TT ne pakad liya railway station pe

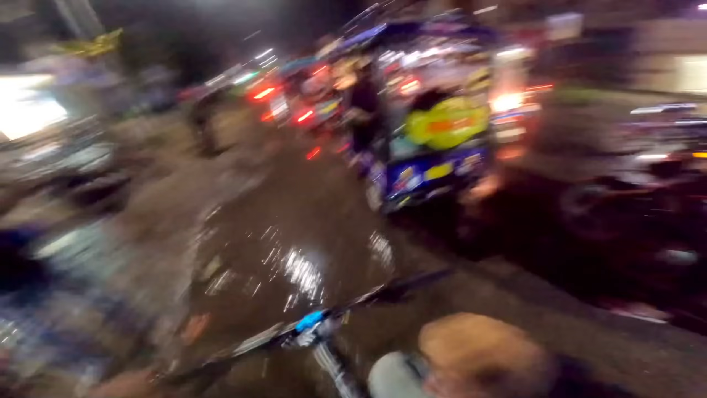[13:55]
भाई क्या खतरनाक ट्रैफिक जाम है इधर भाई साहब,
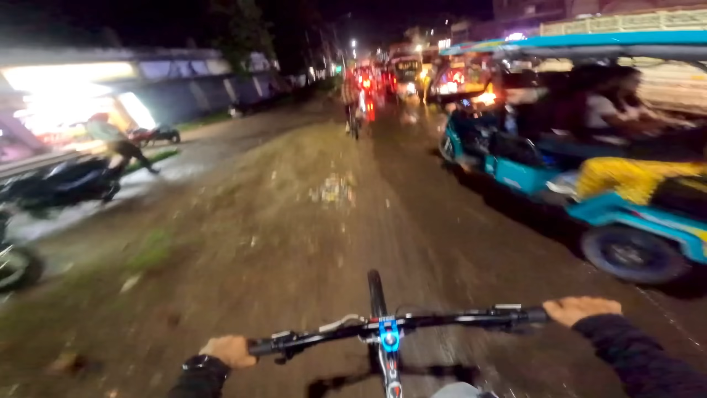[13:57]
बहुत देर से फंसे हुए हम लोग, साइकिल तो भाई साइड साइड से निकल जा रहा हम लोग का कम से कम।
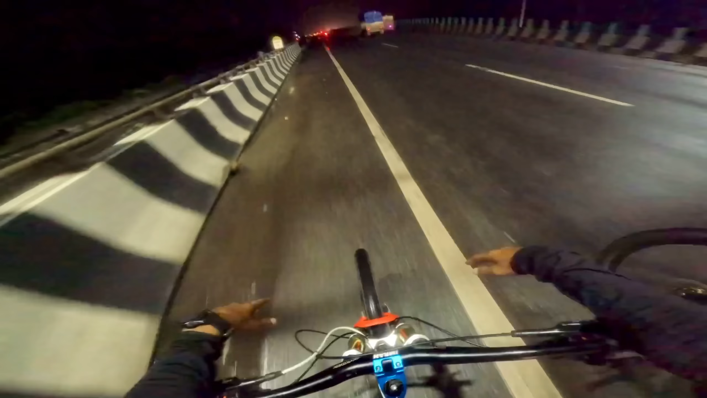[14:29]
यहाँ से अंधेरा आसनसोल 11 किलोमीटर और है,